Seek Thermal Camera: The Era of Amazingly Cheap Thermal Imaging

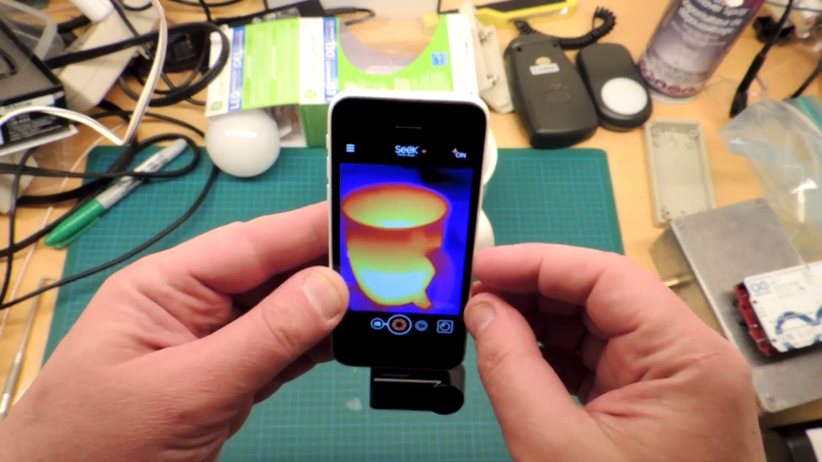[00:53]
I can tell, of course, that this is a cup of coffee, and the coffee is actually, of course, warm. The brighter the color, the warmer the temperature. So,
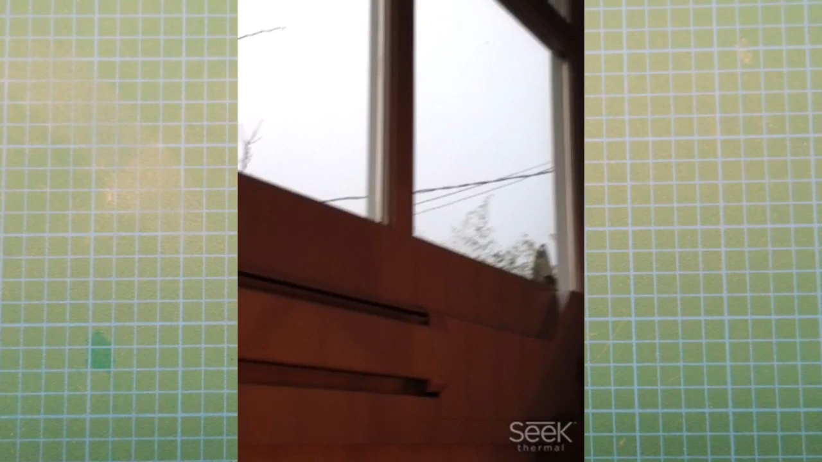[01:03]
I suspect one of the biggest audiences for this particular camera will be for looking at houses and heat loss. It's a winter day here, and here's just a photograph of the windows and the radiator in my home. And you can see there's a mode where it captures the normal visible light video, and you can swipe across and take a look at the thermal profile, and it's,
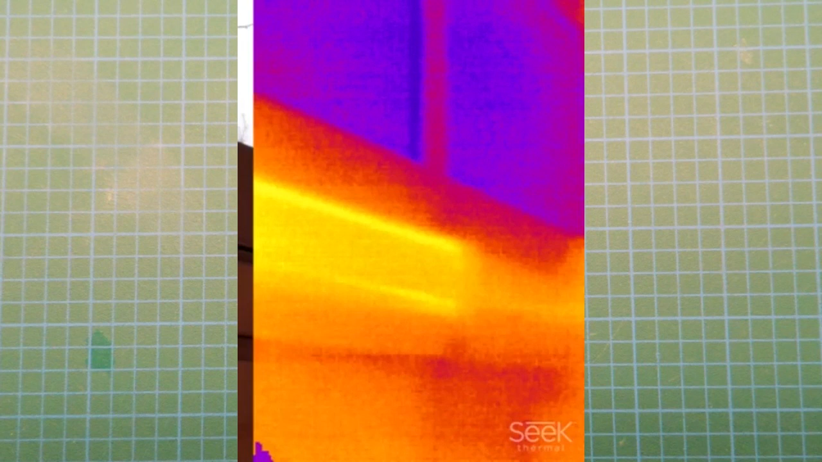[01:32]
as you expect, the brighter color here is the radiator, and, of course, the windows, because they don't allow the transmission of longwave infrared. They look quite cool, and they're quite cool because it's a cool day out. Here's another photograph, same thing. Doors, classic, of course.
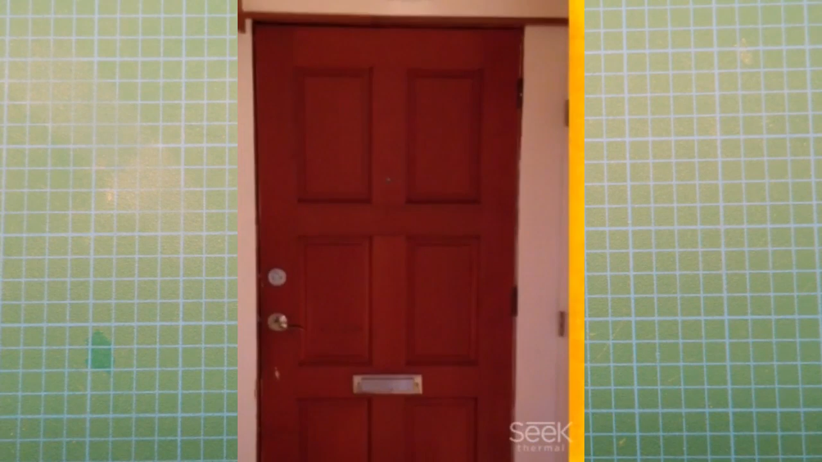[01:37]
You can see that this particular door is made out of wood, and you can see the colder regions where it's lighting more.
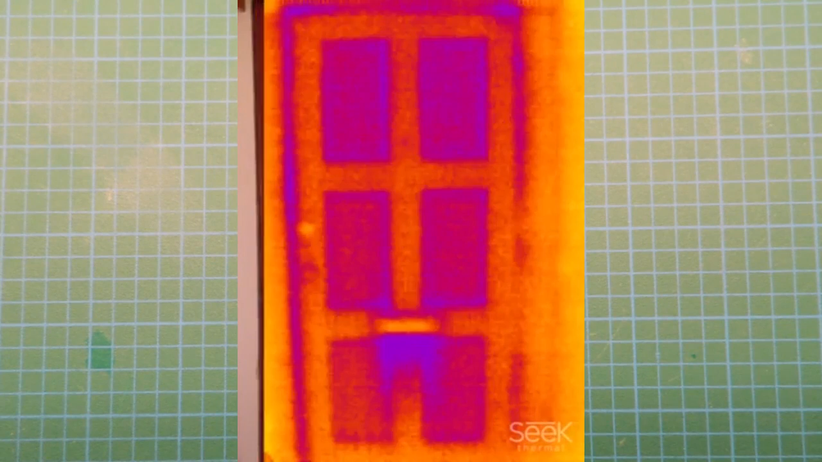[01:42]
heat escape from the house. So, that's a very straightforward use of a thermal camera. Let's take a look now at some of the engineering applications of this camera. So, it's got the mode, of course, with just the color photograph. You can actually then ask it to point out where the hottest temperature is at the center point. There's also a mode where it will actually show you the hottest and coldest point, which is helpful.
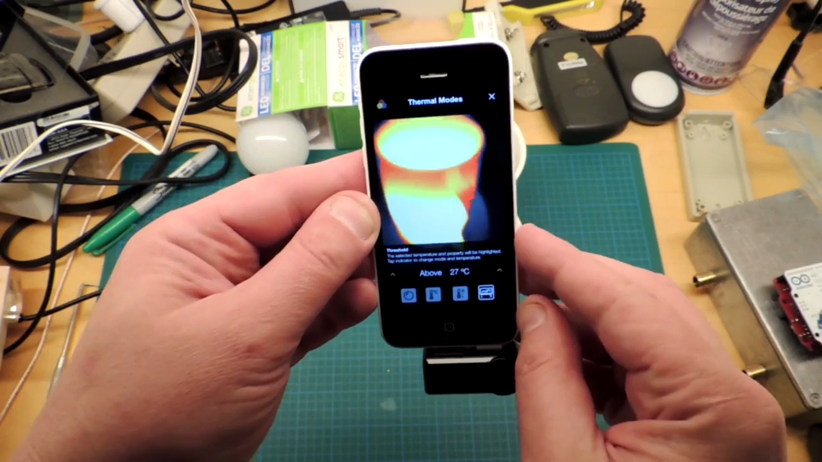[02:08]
And they have a threshold mode where you can actually set just a single threshold, and you can move it up and down if the temperature exceeds the threshold, it gets a different color.
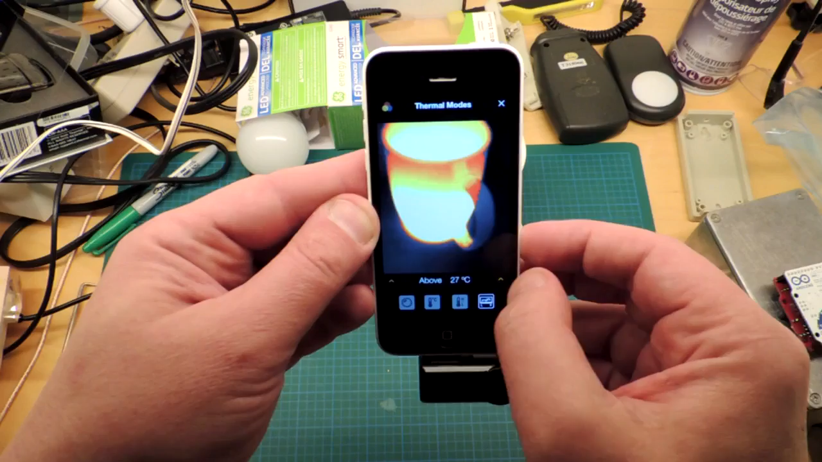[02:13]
So, all of these are actually extremely useful modes in a thermal camera.
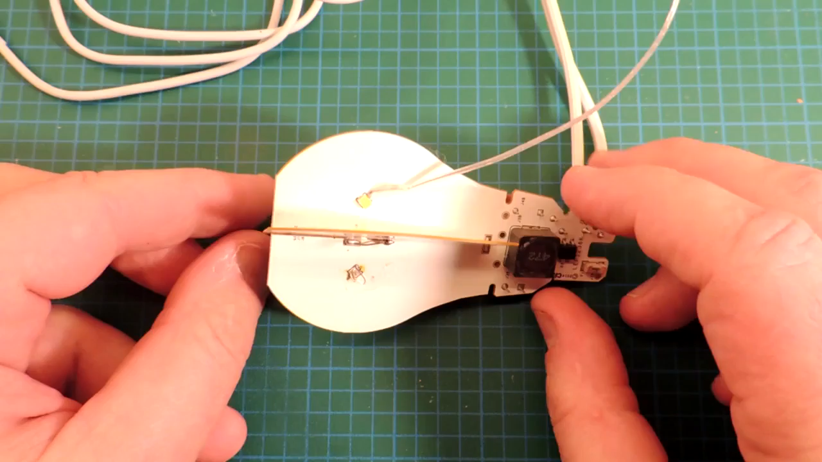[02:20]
Okay, this is the Cree 4-Flow LED light bulb. It uses circuit board material as a heat sink, and it's actually one of the typical uses I'm hoping to get out of this camera. I want to look at the heat flow on the circuit board. Let me just insert the movie I took of this, and it'll show the first thing I need to buy in addition to the camera.
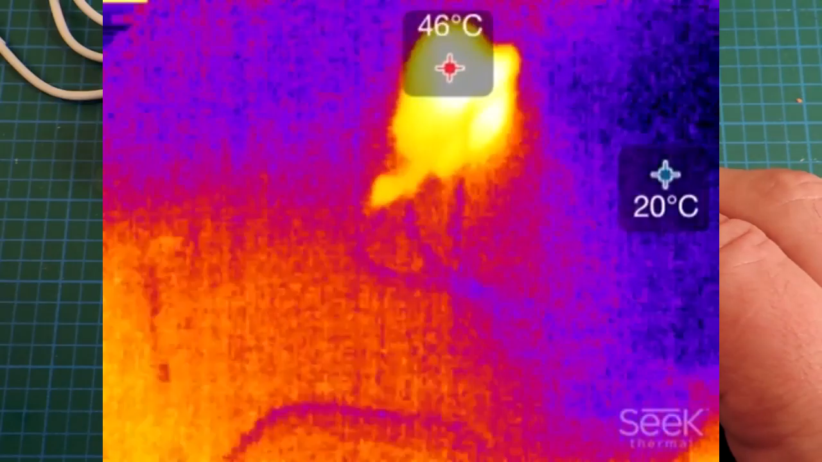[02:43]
On screen: min 20°C
You can see that it's relatively blurry, and that's because this camera's been set up to focus at that sort of 10 to 15 foot range, it looks like.
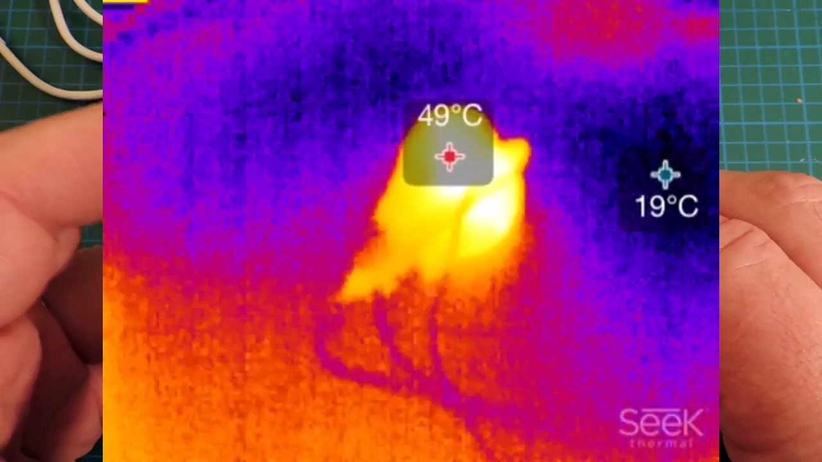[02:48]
Now, this is actually already a solved problem.